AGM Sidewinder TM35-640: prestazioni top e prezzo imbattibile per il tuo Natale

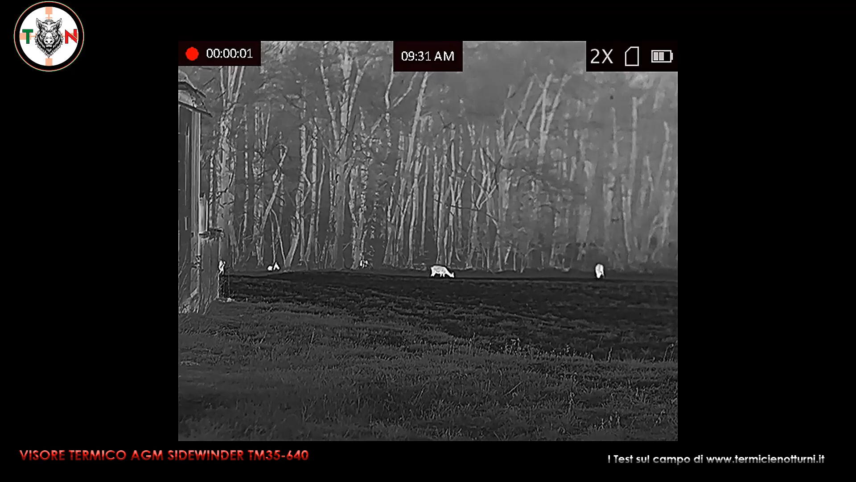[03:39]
Offre inoltre un campo di vista decisamente grandangolare 12,5 gradi per 10 e presenta anche un ingrandimento nativo di 2x e sfrutta inoltre un ingrandimento digitale a 4 step, in questa versione 1x,
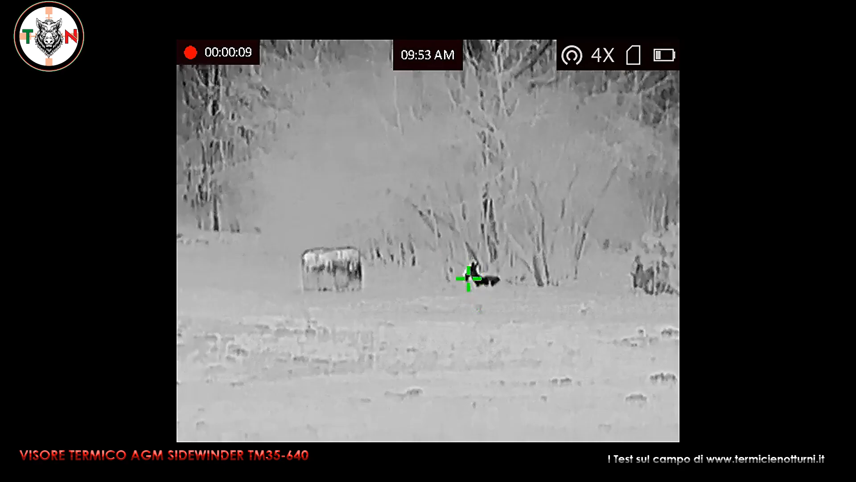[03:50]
2x, 4x, 8x, consentendo quindi all'utilizzatore di raggiungere un massimo di 16 ingrandimenti.
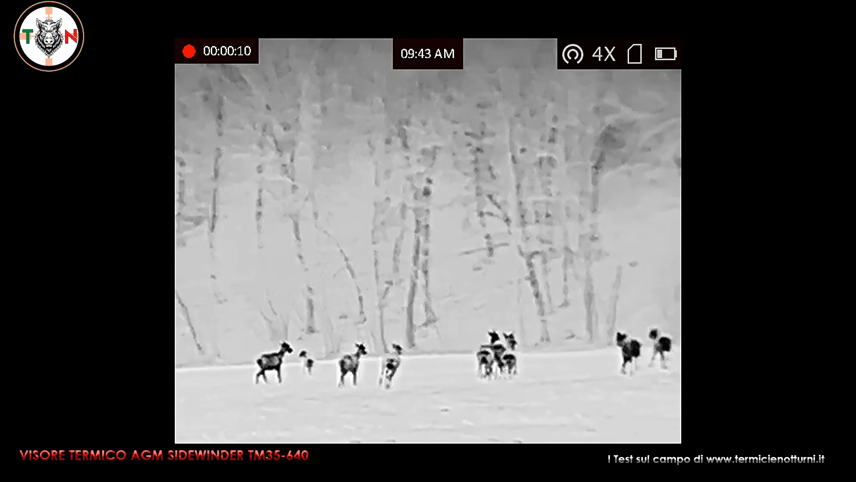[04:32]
il cosiddetto VOX in italiano, da 640 x 512 pixel che ha una frequenza di aggiornamento di 50 Hz e inoltre un ottimo valore NE Td inferiore ai 20 mK, sempre considerato a 25 gradi di temperatura.
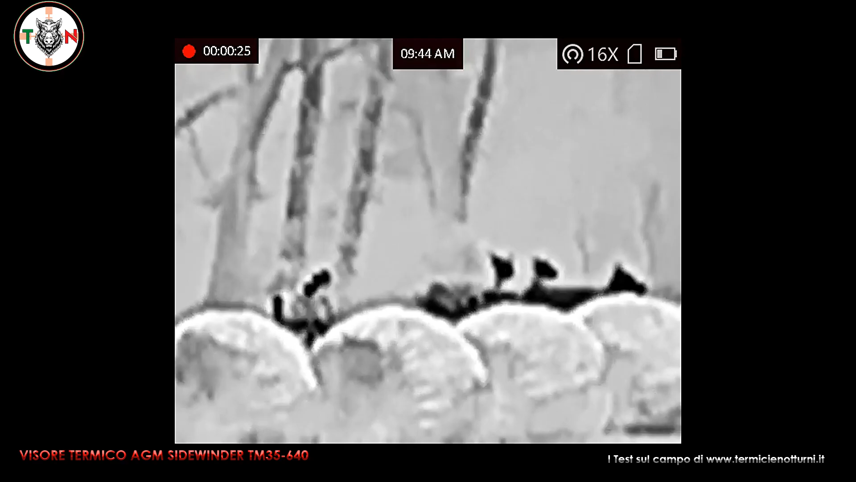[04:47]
La lunghezza d'onda del sensore è inoltre compresa tra gli 8 micrometri e 14 micrometri.
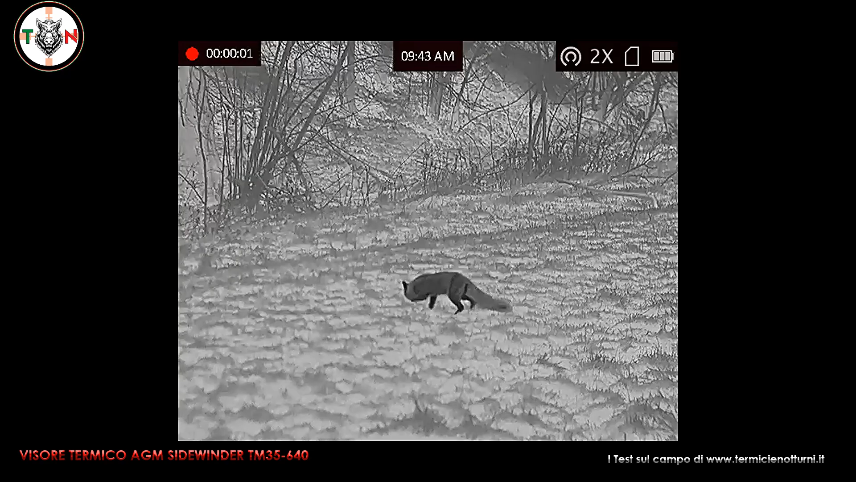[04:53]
Questa combinazione con l'obiettivo da 35 mm di diametro
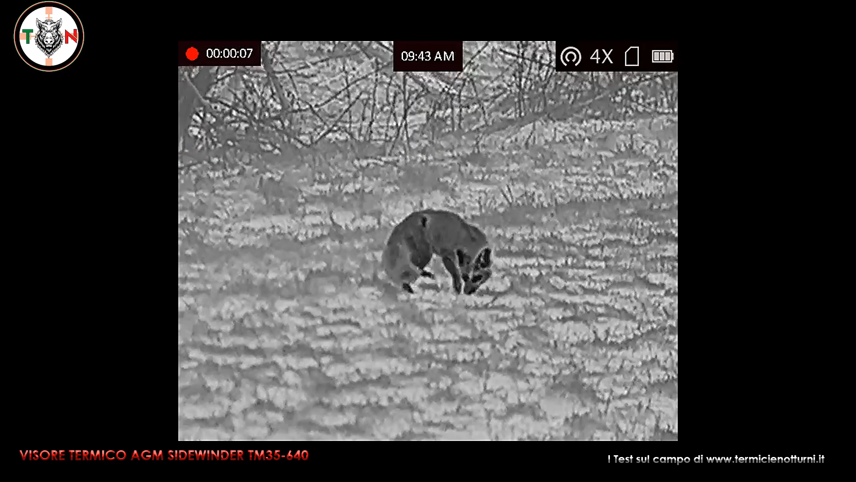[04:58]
permette al dispositivo di raggiungere una notevole capacità di rilevamento dei soggetti fino a 1800 metri di distanza.
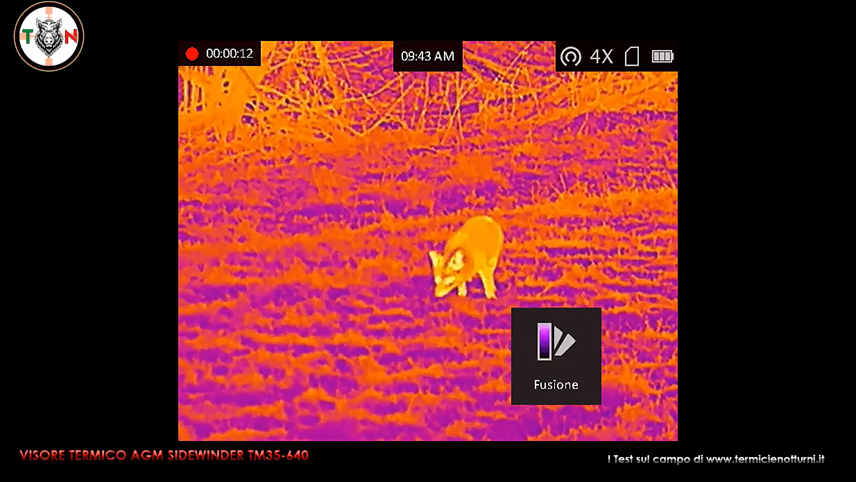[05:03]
È stata inoltre utilizzata una memoria integrata di 60 GB ed è alimentata da una batteria a litio come vi ho già anticipato
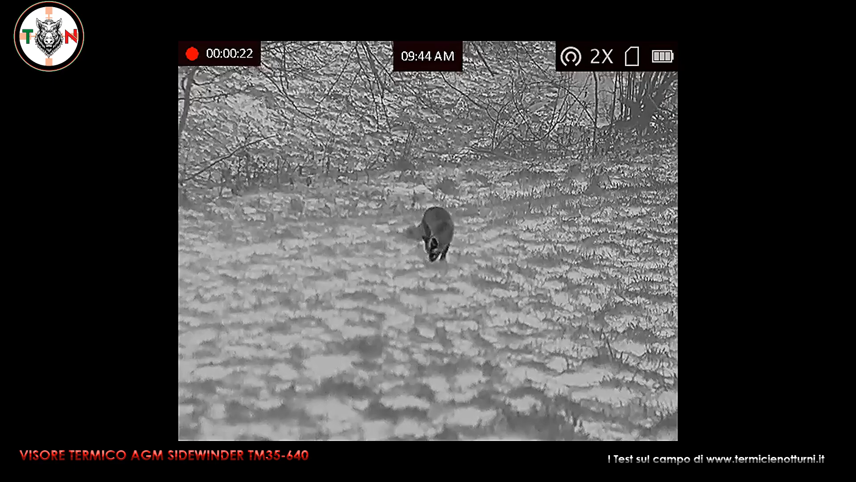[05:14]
18650 che è sostituibile e ricaricabile e che garantisce una durata operativa fino a 5 ore. Nel corso dei miei test pratici con temperature serali
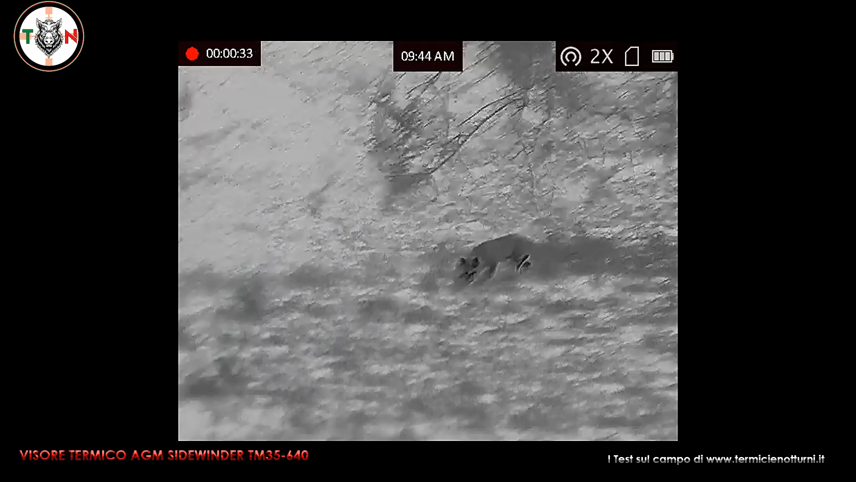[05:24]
fino a meno 3-4 gradi e la funzione wifi attiva è emerso che la batteria si scarica a mediamento di 4 ore. Inoltre il dispositivo può essere alimentato esternamente tramite la porta USB.
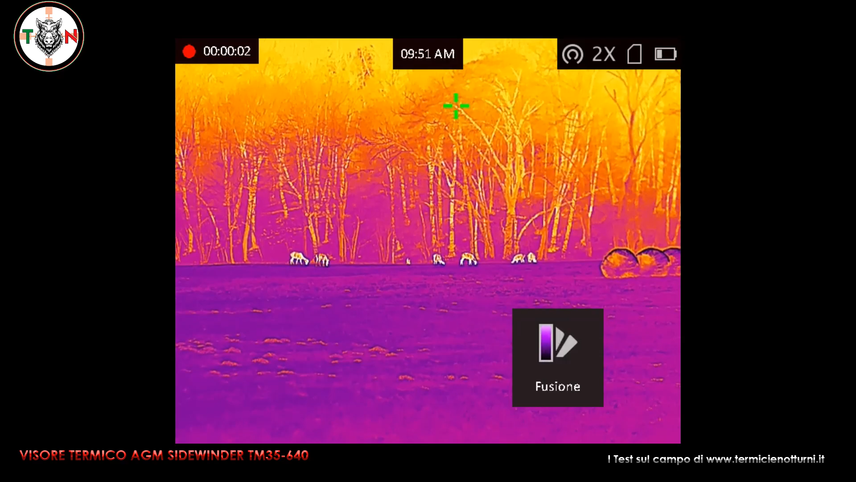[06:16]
il nero caldo, il fusion e il rosso caldo. Sono anche disponibili 10 livelli di luminosità e di contrasto tra cui scegliere.
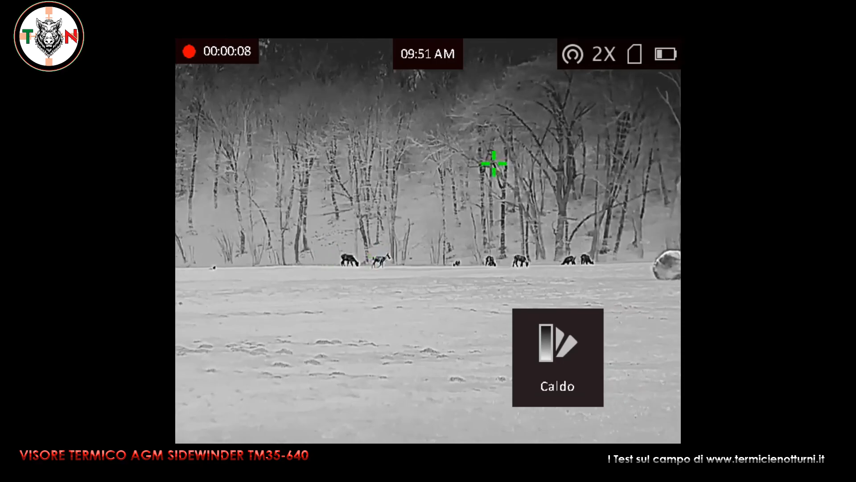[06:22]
Inoltre c'è la funzione Image Boost quindi che è l'aumento,
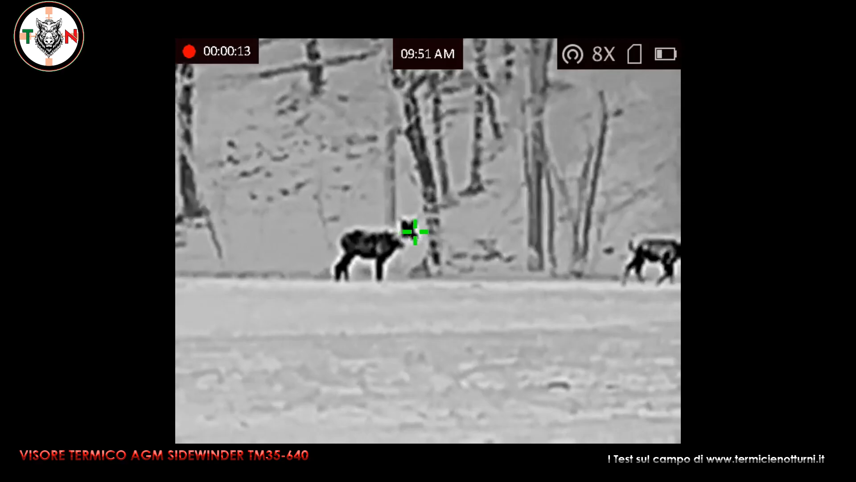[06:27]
il miglioramento dell'immagine che enfatizza i dettagli della stessa.
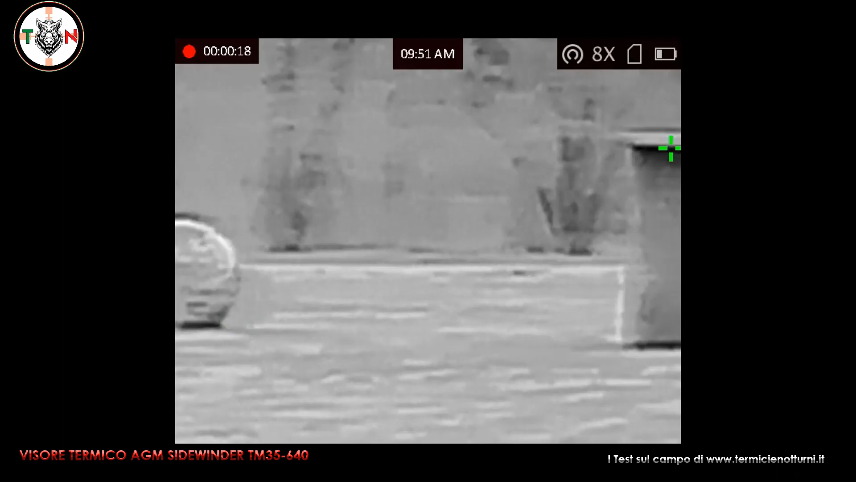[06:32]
Sono poi presenti due modalità scena. C'è l'opzione riconoscimento che migliora l'immagine per rendere i contorni
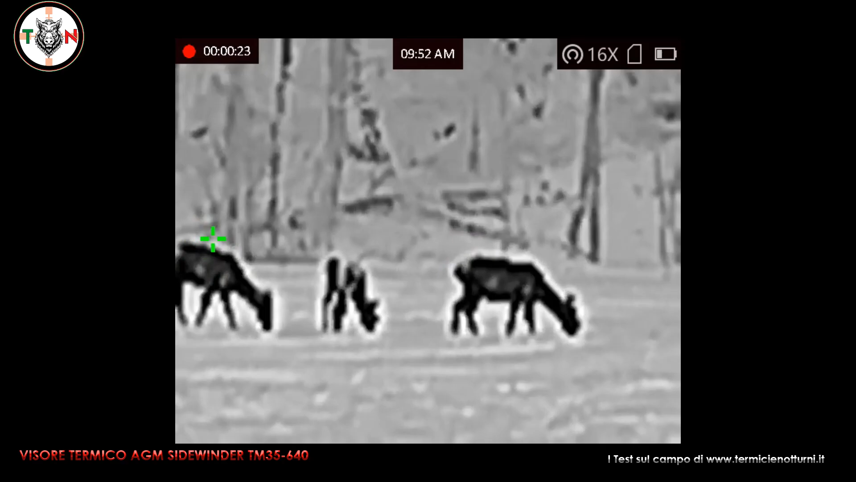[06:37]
degli oggetti più distinti mentre giungla ideale per ambienti di caccia grazie alla sua capacità di evidenziare gli oggetti più piccoli.
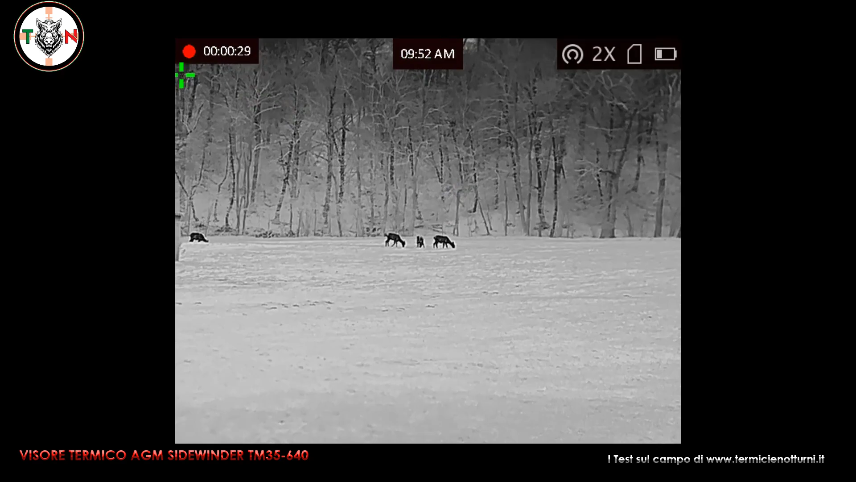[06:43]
E' dotato inoltre di una funzione ottimale di calibrazione dell'immagine.
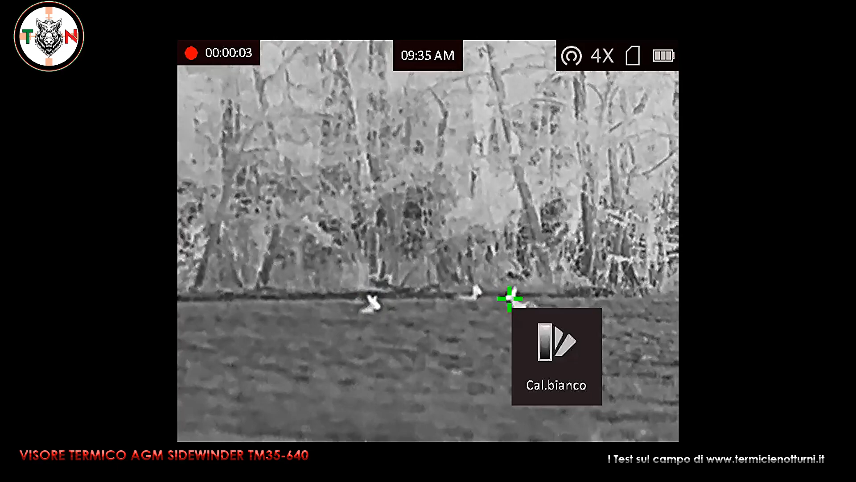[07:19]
Il visore termico e l'osservazione della AGM può anche individuare il punto di temperatura più elevata nella scena e marcarlo sul display come state vedendo.
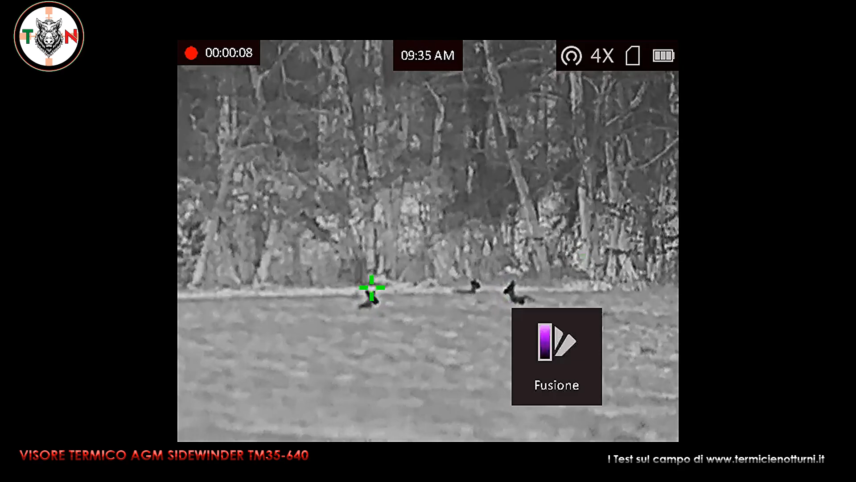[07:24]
Questa è la classica funzione hot tracking.
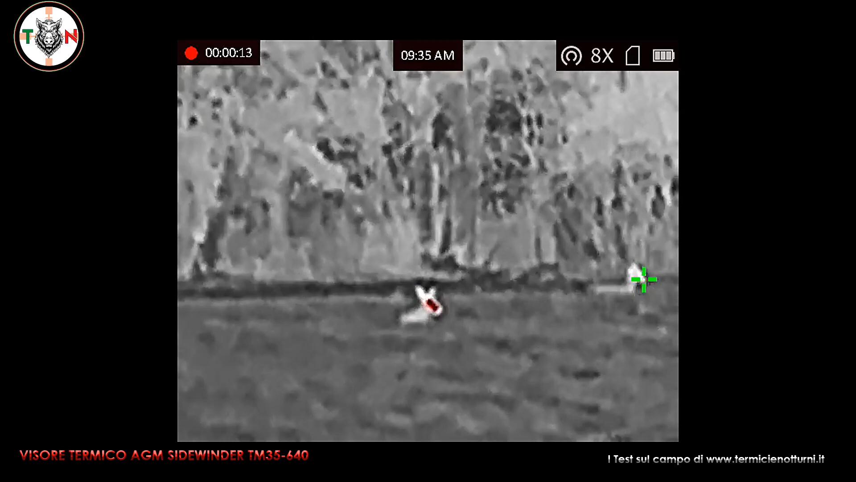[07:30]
Inoltre è anche possibile registrare i video attraverso l'audio e mostrare quanto si vede sul display o sul monitor CVBS esterno.
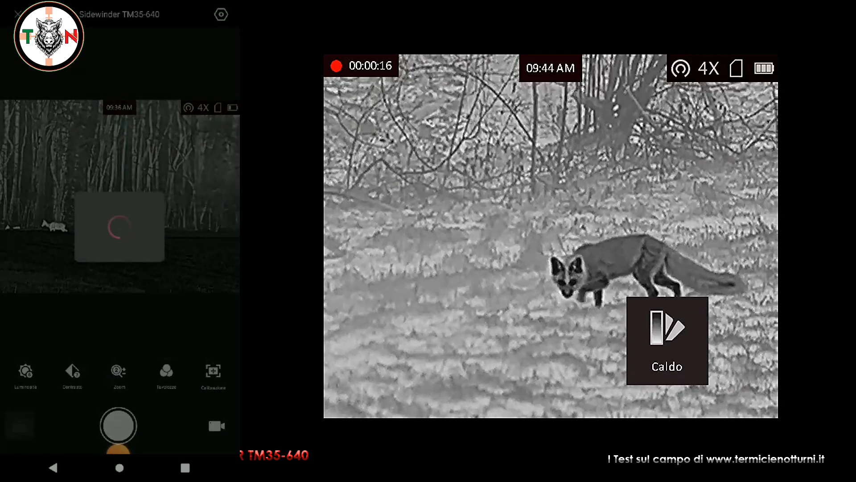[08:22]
L'armatura è robusta ed infonde subito una sensazione di sicurezza.
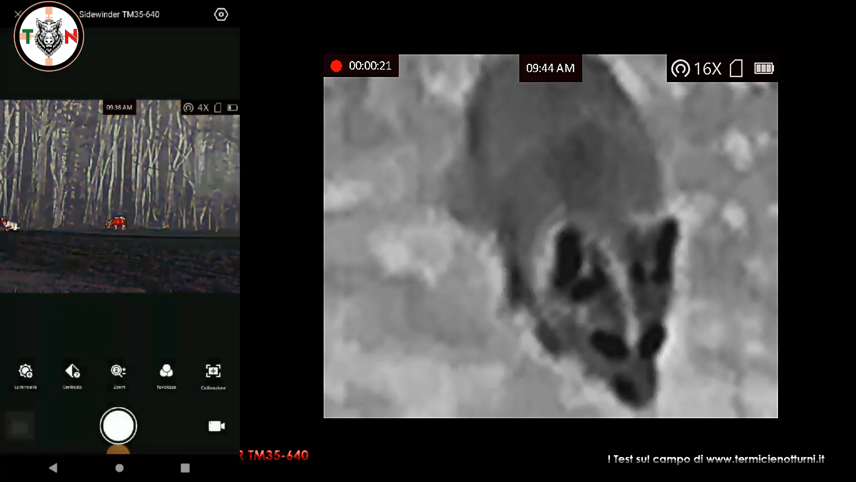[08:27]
I tasti sono facilmente gestibili anche al buio e sin dal primo utilizzo è possibile utilizzare con precisione e senza errori le palette, lo zoom e la modalità di registrazione.